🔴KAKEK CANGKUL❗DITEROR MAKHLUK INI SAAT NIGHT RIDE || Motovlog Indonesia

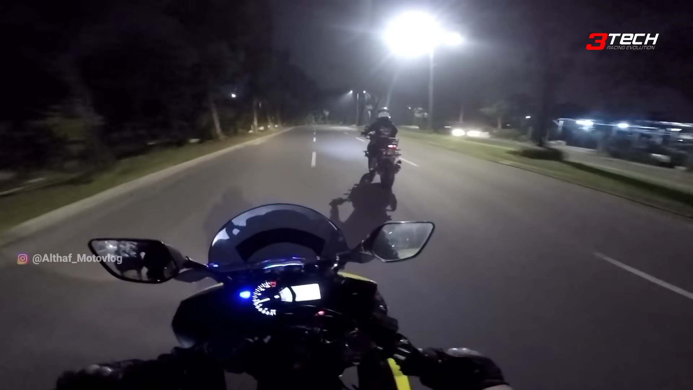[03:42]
Di sini tuh rame, jalannya lebar. Cuman horor cuy. Serius horor. Horor beneran nih, horor nih. Ada polisi tidurnya gede-gede.
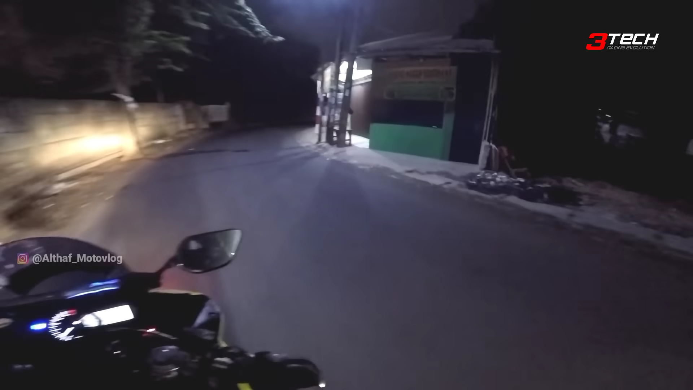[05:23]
Ngeri ya tempatnya ya, mulut kencing gua cuy, geblek. Tapi ada ya, jam segini masih ada yang lewat gitu juga.